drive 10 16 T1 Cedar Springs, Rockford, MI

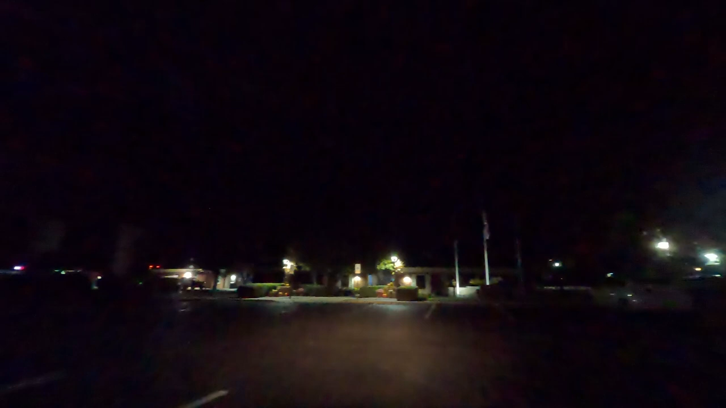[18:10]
I got this camera on the highest sensitivity settings for nighttime driving, and also just narrowed zoom, pretty much zoomed in, I guess. Right on South Monroe Street, then take the first right. I hope this is right.
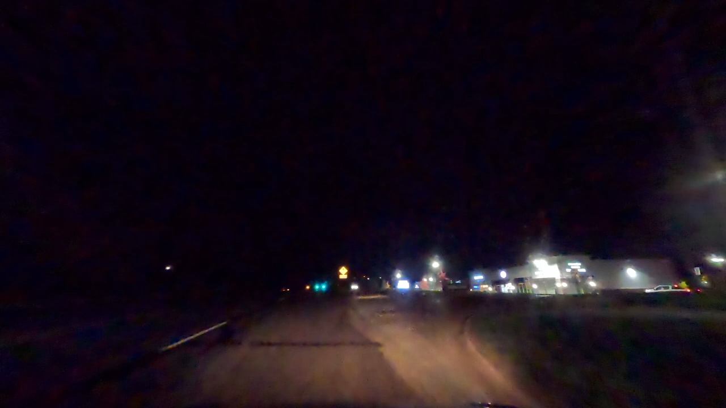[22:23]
I'm not sure. I'm not sure 100%. It's kind of hard to tell. Okay. Ooh, somebody's right behind me. So I got pressure from behind. Unsure of where I'm going. Pressure from behind. Oh, they're turning, but there's somebody else that took their spot to follow me to Myers. It's this way to Myers. Okay, I see the sign.
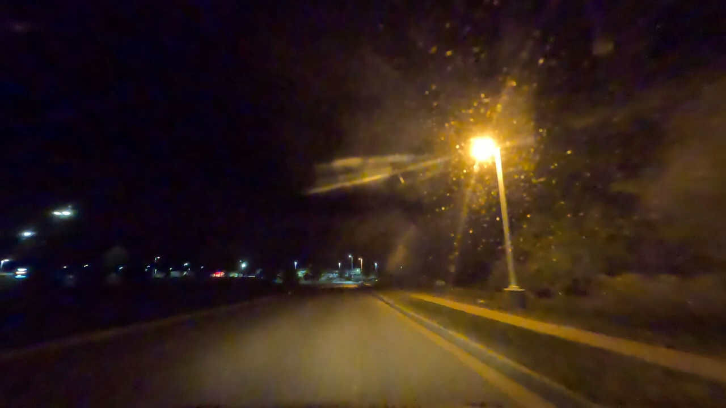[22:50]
Okay, and I want the right side of it. I don't stop, they stop. Okay, oh, there's a warning sign.
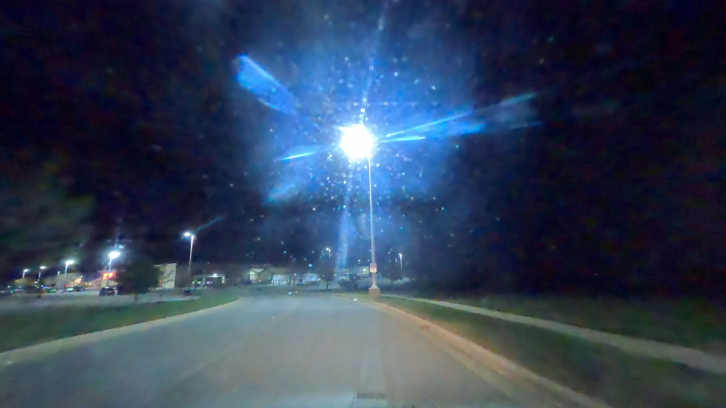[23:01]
Let's see, unauthorized vehicles will be towed. All right. I'm gonna just make this left.